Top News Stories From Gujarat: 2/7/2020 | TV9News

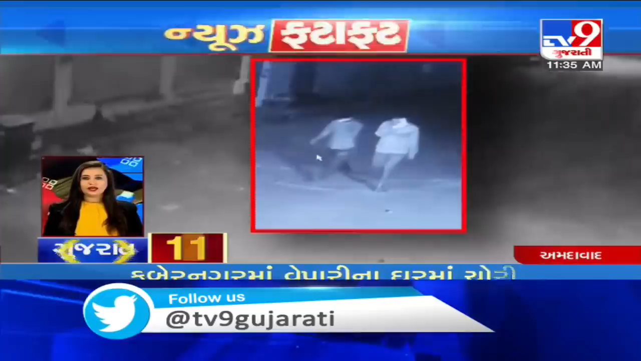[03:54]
अमदवादना कुबेर नगर मा गटलरीना वैपारीना घरमा चोरी थै मकान बेचानना 20 लाक धन्धानी रोकर रकम अने बचक सही कोई रुप्या 50 लाक नी चोरी करी तसकरोप परार वैपार ये पोलिस मा परियाद दाखर करावता CCTV ना अधार एक पोलिस से तपास हाथ धरी